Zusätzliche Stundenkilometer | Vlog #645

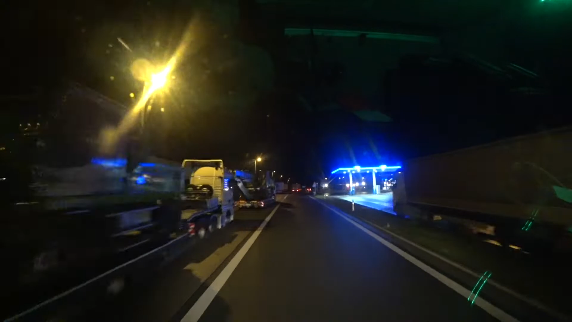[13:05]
So, und dann fahren wir hier rein, gucken, ob wir einen schönen Platz finden, wenn nicht. Die stehen heute scheiße hier, da kann ich mich nicht wieder dahinter stellen, shit.